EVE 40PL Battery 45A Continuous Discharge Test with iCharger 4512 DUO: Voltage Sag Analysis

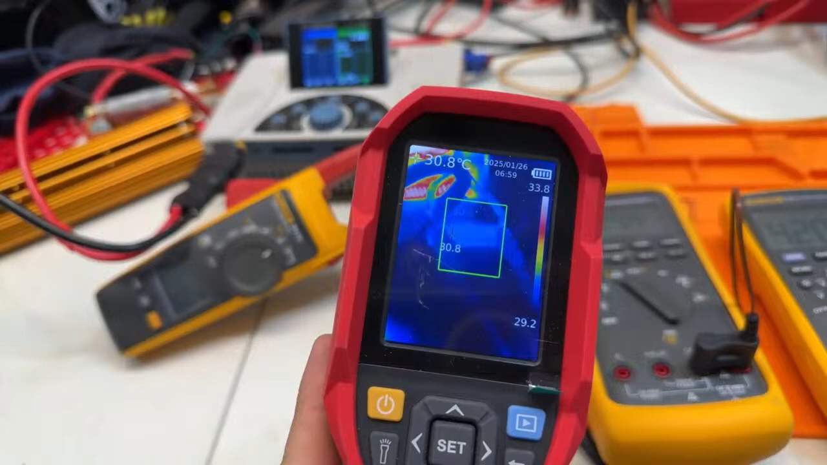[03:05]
On screen: spot 30.8°C
it's so so much fun to see it so i like it so
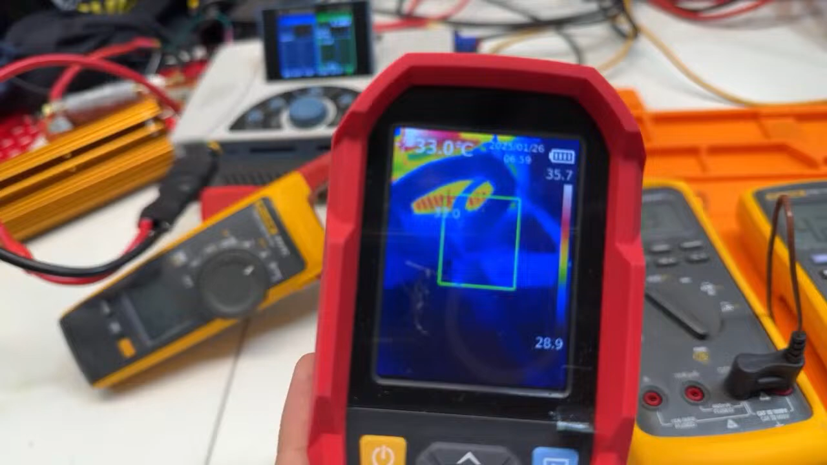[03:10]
On screen: spot 33.0°C
and we can see the cable however let me stand up so we can see this better see the cell is completely cold